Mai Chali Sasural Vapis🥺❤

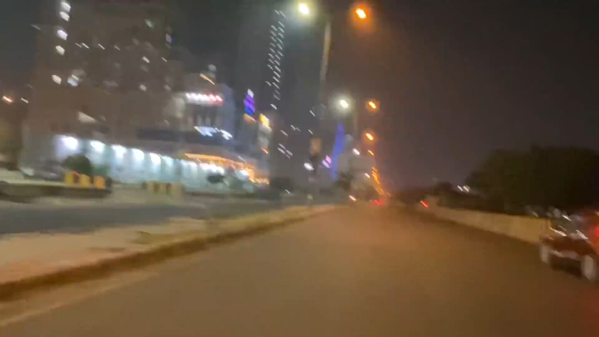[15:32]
तो गाइस बैकग्राउंड देखकर आप समझ ही गए होंगे कि मैं अपने घर वापस पहुंच चुकी हूँ।